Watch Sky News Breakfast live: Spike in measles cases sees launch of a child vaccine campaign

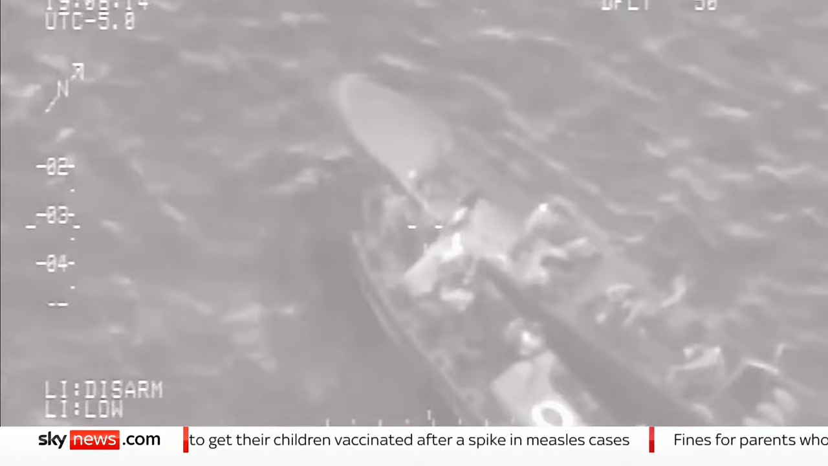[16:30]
The Marines board the vessel, arrest the crew, and uncover their illegal cargo.